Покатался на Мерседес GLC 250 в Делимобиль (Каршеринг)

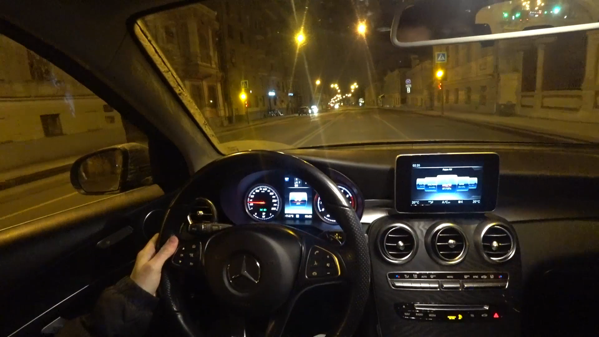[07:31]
Сейчас развернемся на садовом кольце Чтобы поехать обратно на ту же парковку Откуда мы приехали
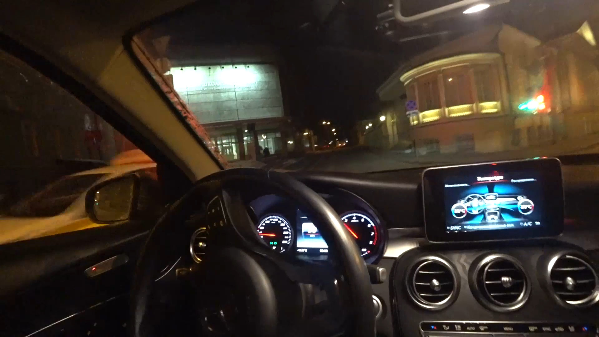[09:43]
Попробуем выключить свет Без света поездить
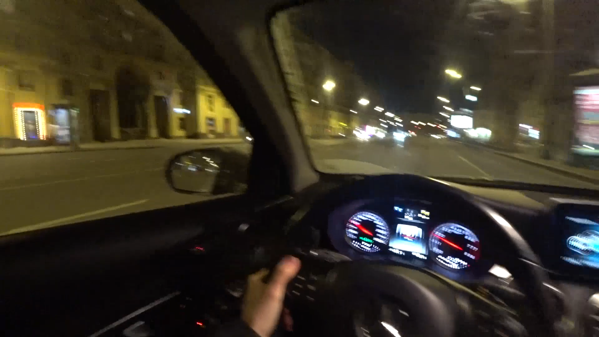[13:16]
блин опять красный загорелся светофор опять ждать стоять кстати вот в этом доме я жил когда-то